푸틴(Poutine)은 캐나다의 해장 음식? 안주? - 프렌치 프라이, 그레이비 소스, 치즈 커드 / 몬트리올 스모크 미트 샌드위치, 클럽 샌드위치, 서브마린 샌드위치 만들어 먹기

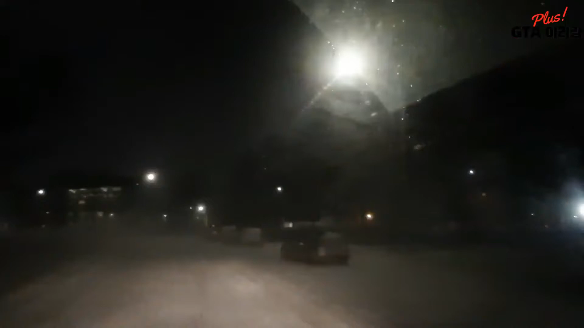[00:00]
It's a messy commute with strong winds, flurries, and blowing snow impacting visibility. Environment Canada has issued a special weather statement for the GTA.